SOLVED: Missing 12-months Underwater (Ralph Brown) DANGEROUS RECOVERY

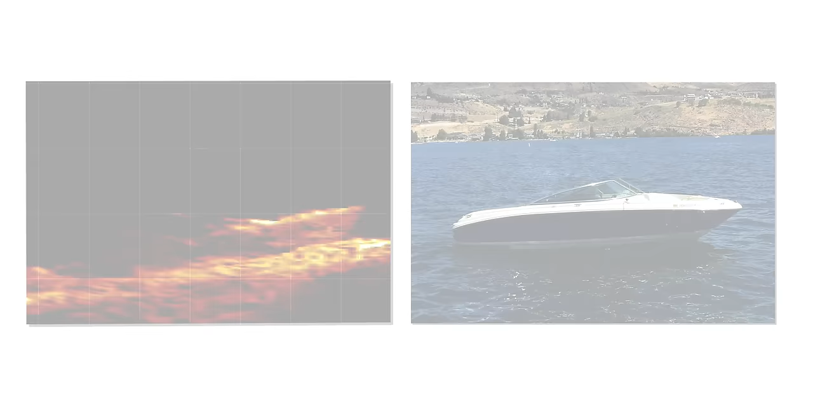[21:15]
So this one's no doubt a boat, don't look at it.
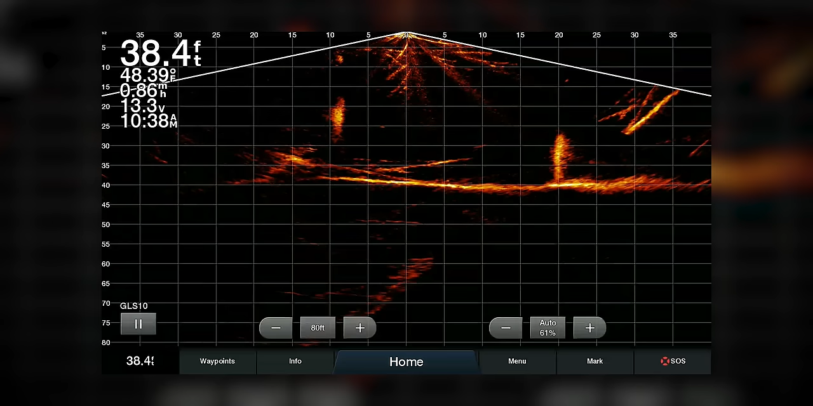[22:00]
On screen: depth 38.4 ft, water 48.39°F, speed 0.86 mph
Tree. And then it's just looking different. Big tree right there.
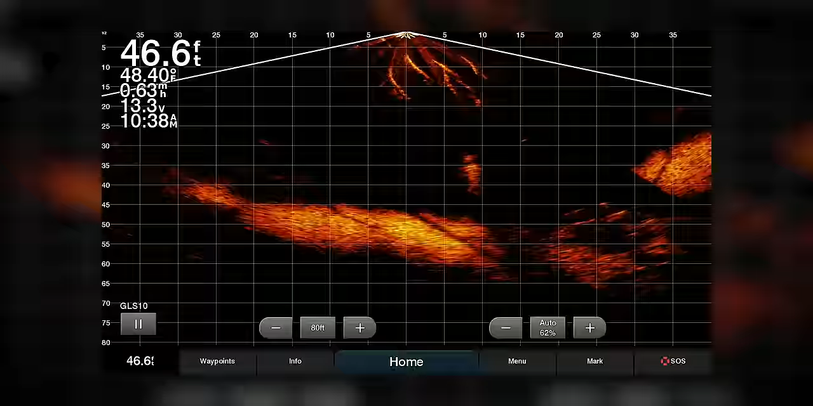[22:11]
On screen: depth 46.6 ft, water 48.40°F, speed 0.63 mph
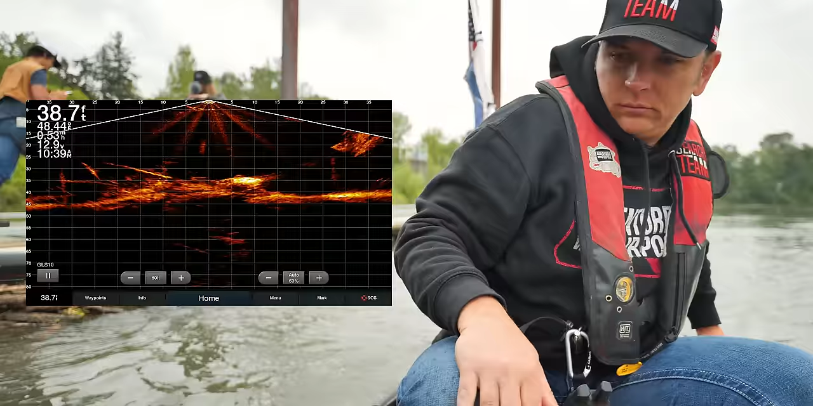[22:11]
Right there. Right there, yep. What is that? That's behind us. So it's right here.
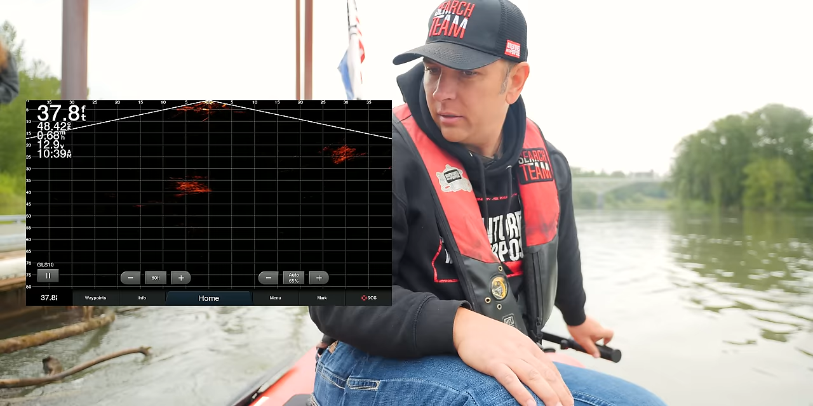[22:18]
Oh, wait a minute. Did you just see a window?
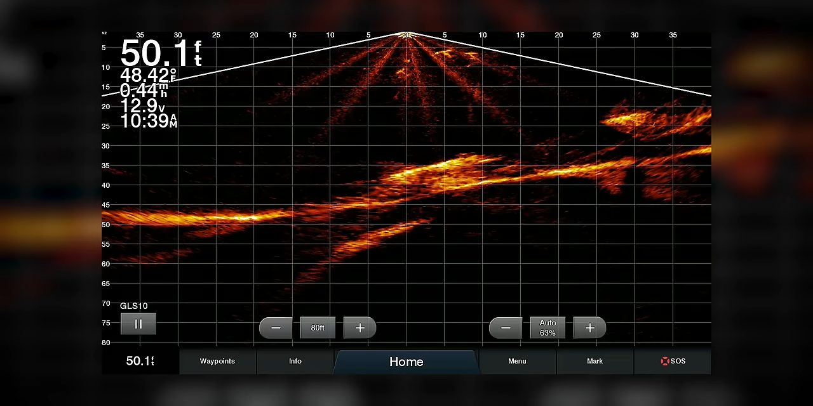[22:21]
On screen: depth 50.1 ft, water 48.42°F
Look, right there.
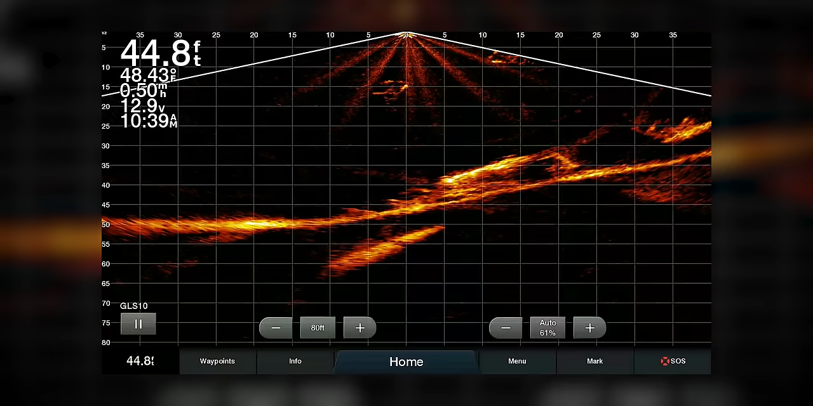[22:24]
On screen: depth 44.8 ft, water 48.43°F
I mean, that cannot be ignored. What is that? That is a car, or that is the most car looking like brush pile I've ever seen in my life. And then the way, see the wheel? And then the way that it's absorbing the sonar and representing a different grade of reflection. I mean, look at that, it's like a heat signature so much. Yeah. It's like super, it's like the sun is shining right on it.
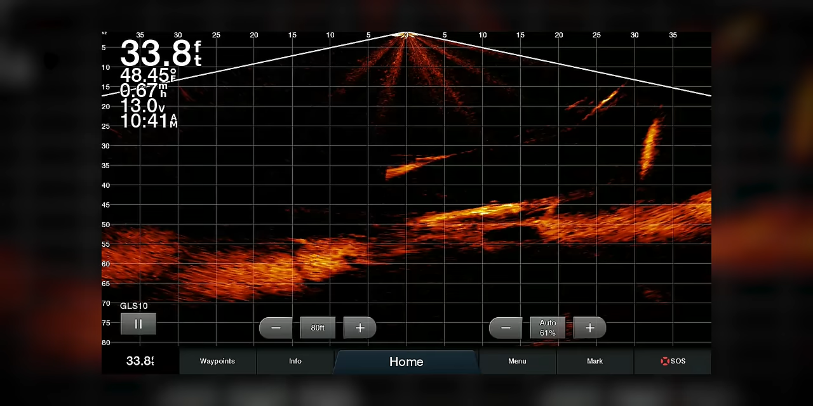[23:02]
On screen: depth 33.8 ft, water 48.45°F
Mm-hmm. Look at it from here. Yeah. I mean, every angle that we're hitting it, knowing that it's 50 feet down and how this is gonna look at deeper water, look at the length. Oh, I see it. And then look at the reflection, it's...
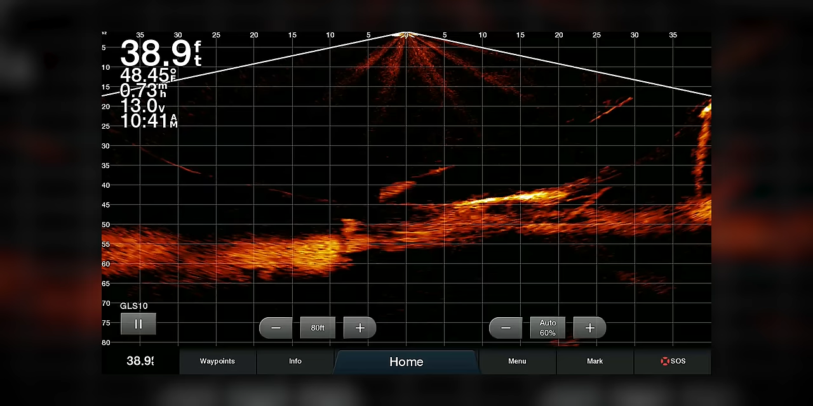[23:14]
On screen: depth 38.9 ft, water 48.45°F
That is not a tree. No, that's not a tree. It is the most tree looking like.
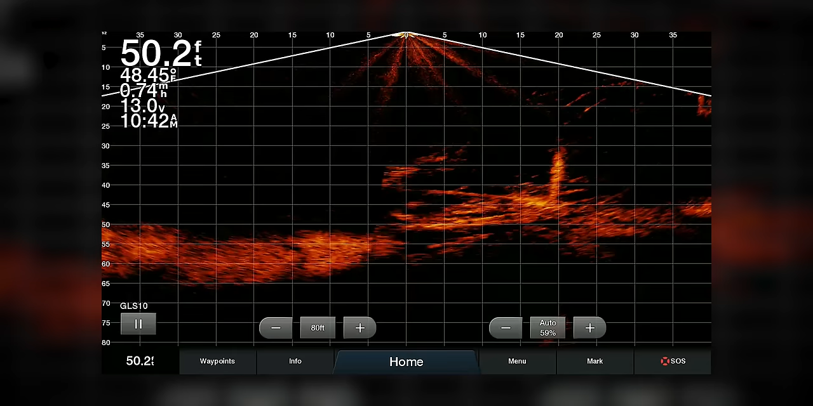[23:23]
On screen: depth 50.2 ft, water 48.45°F, speed 0.74 mph
See, like right there, it just blends out and it looked like it's just a pile of debris. Well, that's debris there. Yeah, I mean, all day long, that's debris. That's why you do what you do. Learn everyone.
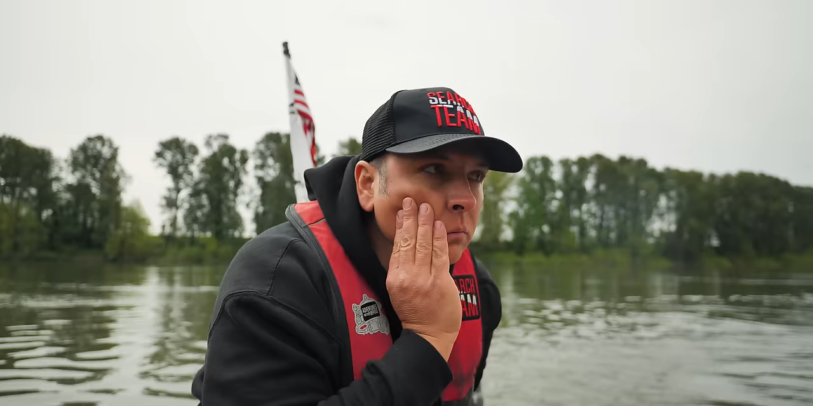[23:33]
You know, a real professional develops instincts. Instincts is what brought us back here, correct? All right, so you don't feel like that whatsoever. Not at all. Don't even let yourself go there. Come on up on it, right there.
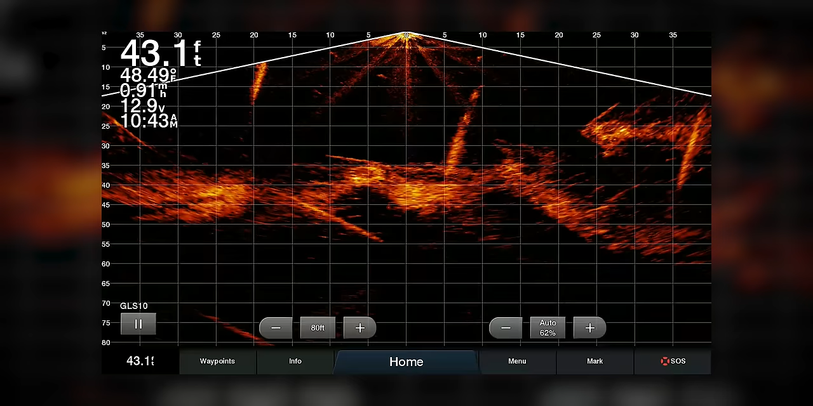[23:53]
On screen: depth 43.1 ft, water 48.49°F
Right there, plain as day, that is a vehicle. All day long.
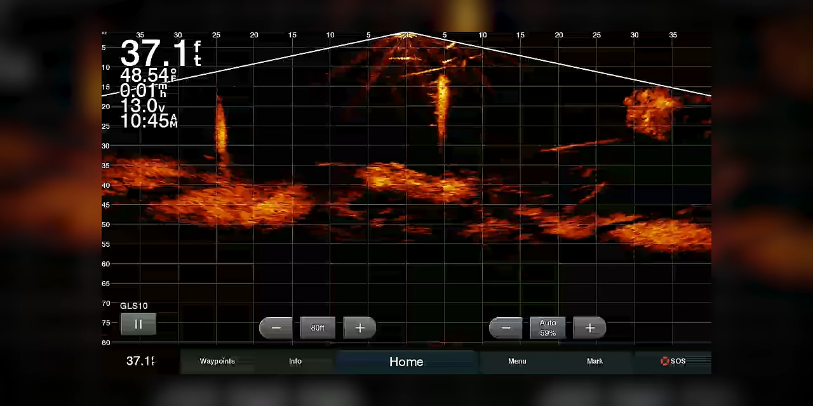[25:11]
On screen: depth 37.1 ft, water 48.54°F
Right there. Right next to the pylon. So if you just go straight down the pylon, yeah, you're gonna be able to touch it. Yeah. I see that. You don't even need a magnet.